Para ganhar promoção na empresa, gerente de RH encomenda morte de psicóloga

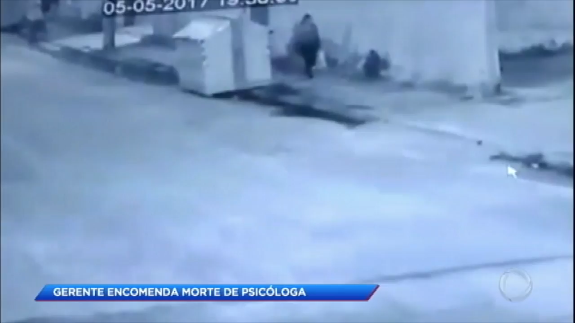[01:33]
Aí está. O que você vai ver, que foi registrado pelas câmeras de segurança, são as últimas imagens da psicóloga. Aí estão os dois pistoleiros.
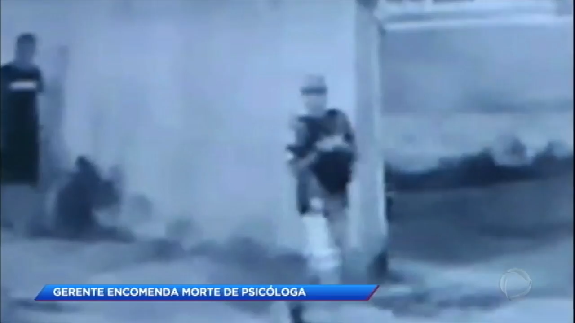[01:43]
Os dois pistoleiros que vão até a frente do prédio onde Tatiana morava com a mãe e a irmã.
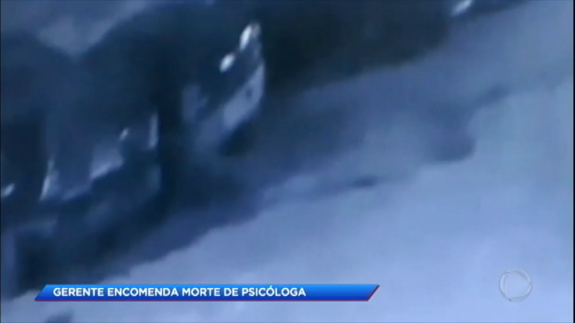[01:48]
Tatiana é rendida. Eles tentaram simular um assalto. Todas essas mulheres, minha gente amiga do Brasil, foram amordaçadas.
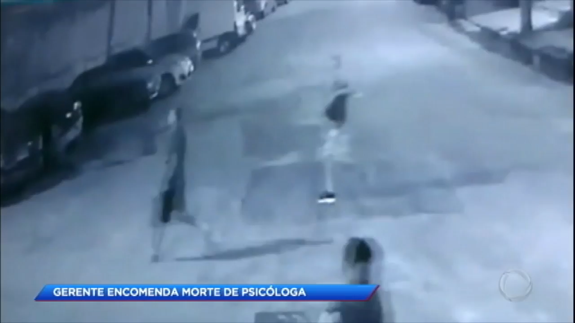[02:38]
Depois do crime, os suspeitos fogem com pertences da família.